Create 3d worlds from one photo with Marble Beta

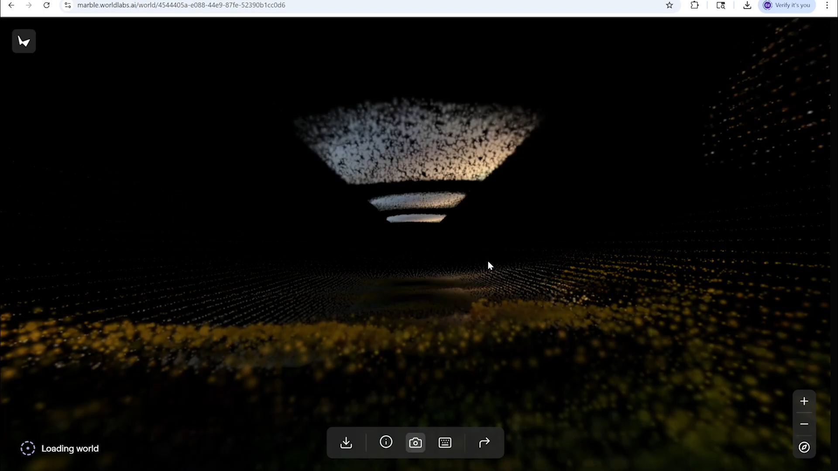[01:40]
what and you guys to see look at that those are the points that are rendering and creating the environment so right
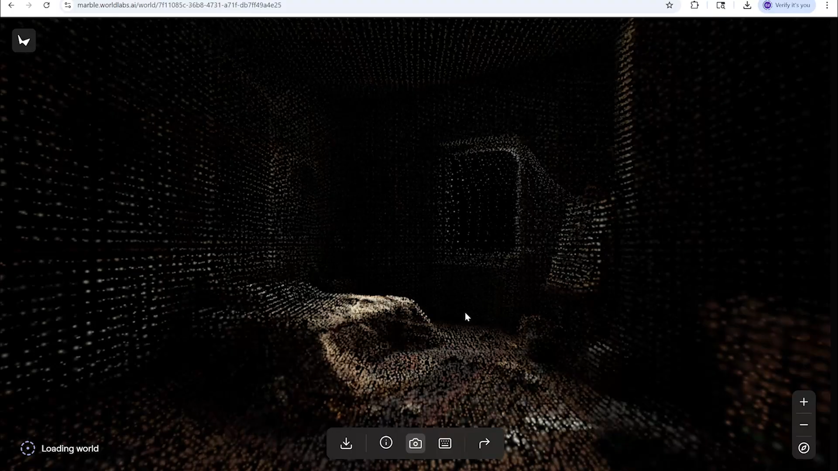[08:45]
is a splat all the points being developed being loaded up oh it's kind of cool uh so i'm